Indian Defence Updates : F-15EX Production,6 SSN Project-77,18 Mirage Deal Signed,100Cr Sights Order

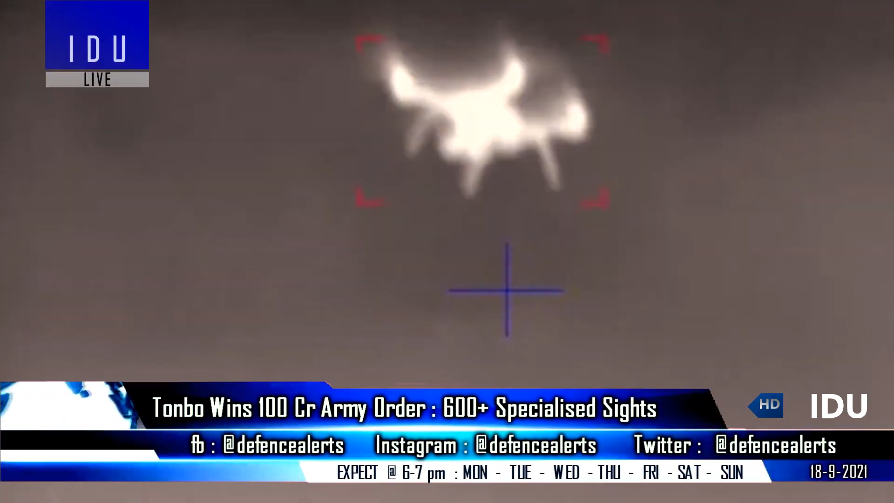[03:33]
The Indian Army has placed orders with the private sector firm Tunbo Imaging, for 600 units of multi-functional thermal imaging binoculars for target acquisition,